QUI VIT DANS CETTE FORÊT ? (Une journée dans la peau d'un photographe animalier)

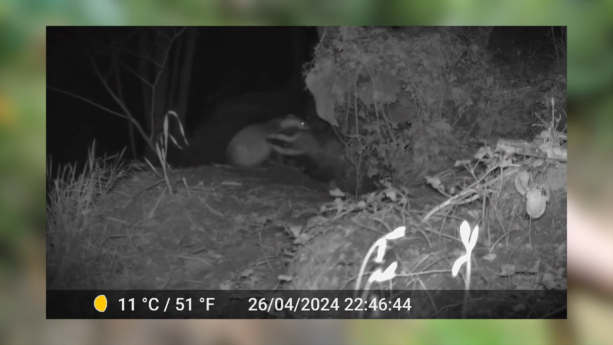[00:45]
renards vivaient à côté des blaireaux malheureusement les deux parents renards
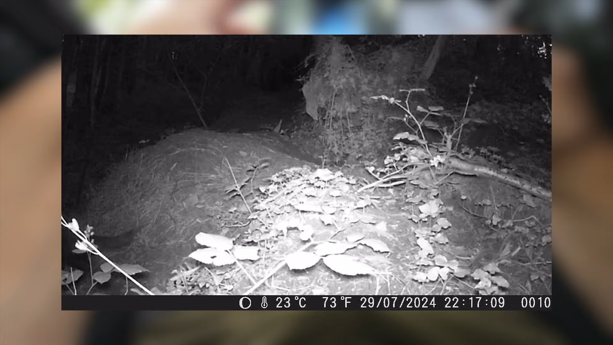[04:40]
super intéressant c'est la martre que j'avais réussi à prendre en vidéo je vous la mets
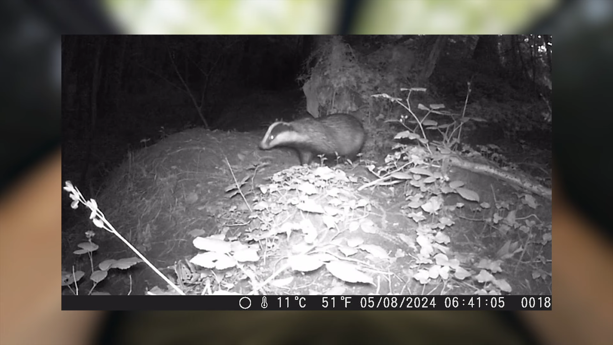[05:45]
ami blaireau le retour toujours à 6 heures ce qui est bien déjà c'est que la famille de blaireau va bien des promeneurs ou là ah oui ils ont l'air d'avoir
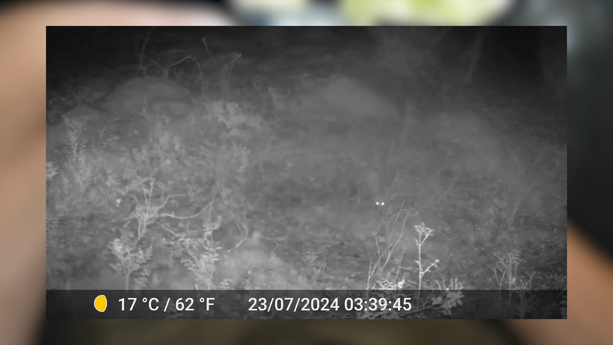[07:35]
alors je sais pas ce qui est fait elle a l'air toute fofolle
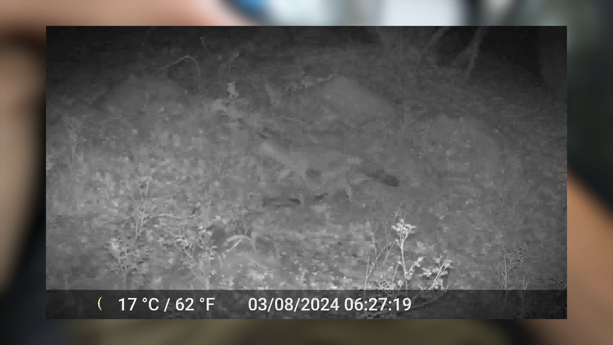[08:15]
ah génial le renard trop bien ben j'avais vu les crottes donc il y a bien des renards qui vivent
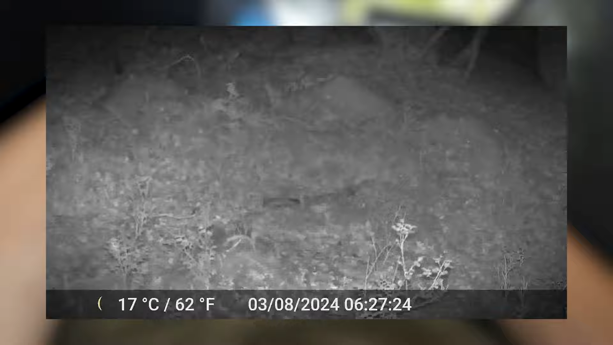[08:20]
ici c'est génial il est super beau en plus trop bien un chien bon ça c'est c'est classique